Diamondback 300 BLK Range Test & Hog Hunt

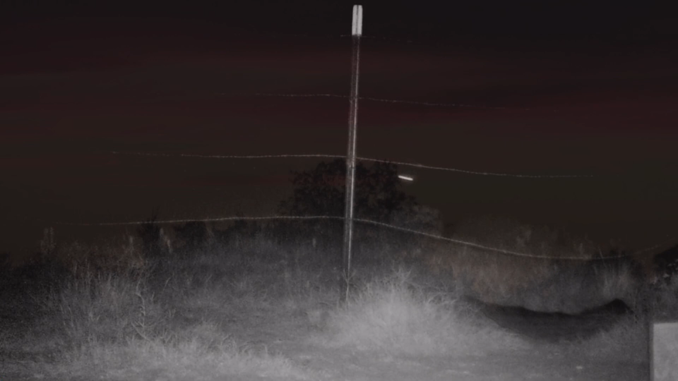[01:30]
Yeah, our game cam had been showing that a large boar had been coming in, but rather late.
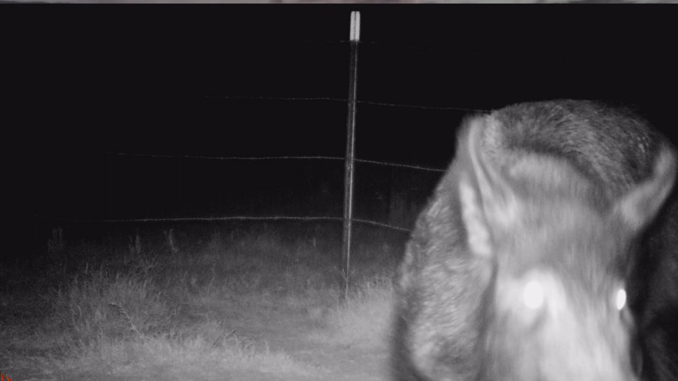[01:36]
So we wasn't seeing much of him, but eventually we were hoping he'd make a mistake.
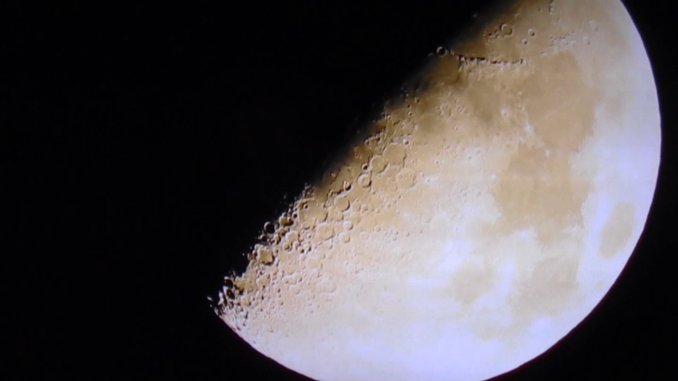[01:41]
So we stayed out, and stayed with it. And sure enough, back in the back in the woods,
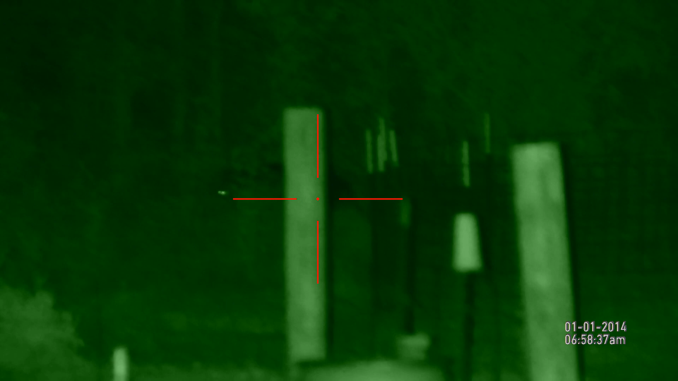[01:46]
he started kind of slinking around back behind the hog feeder.
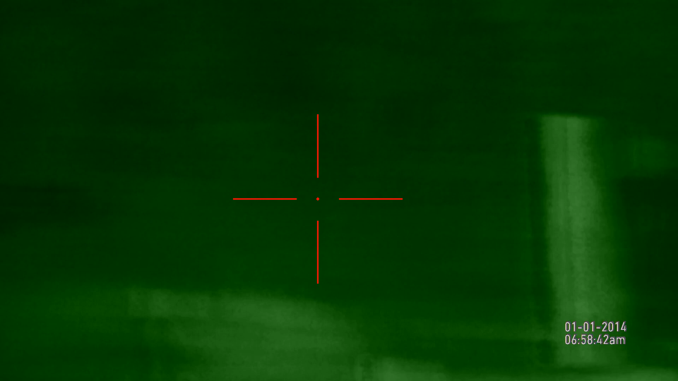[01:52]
And we were hoping he'd make a mistake and come up a little bit sooner than he should.
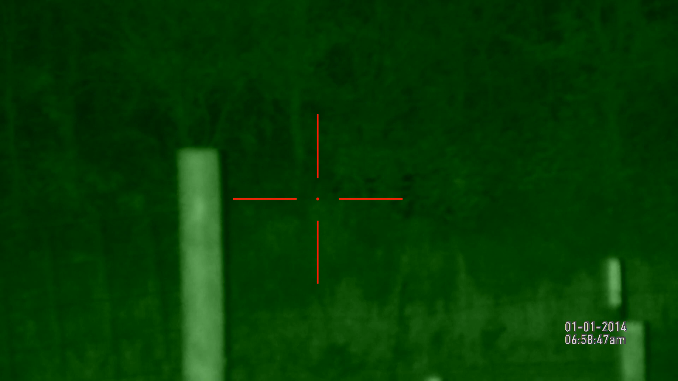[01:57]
And that's exactly what he did.
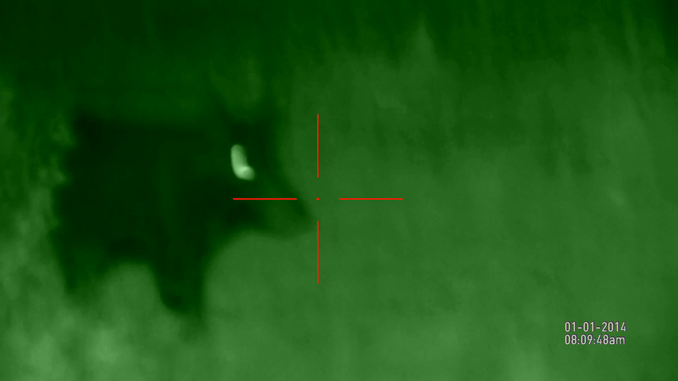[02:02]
He came up pretty close, kind of just suddenly appeared out from behind some bushes there. And so we tried to get the crosshairs up on him before he decided against coming in and see if we can get a shot on him.
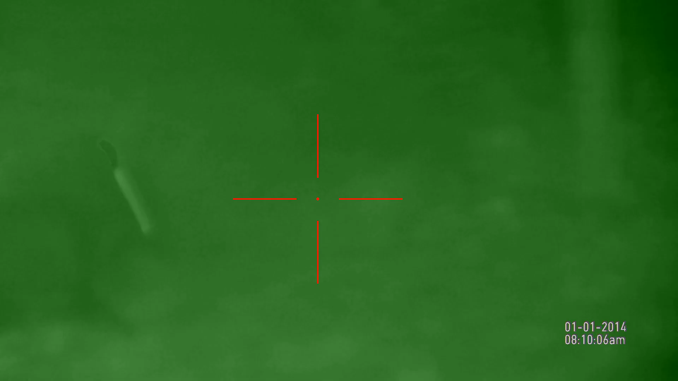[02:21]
And sure enough, we hit him just behind his eye, and he dropped right down.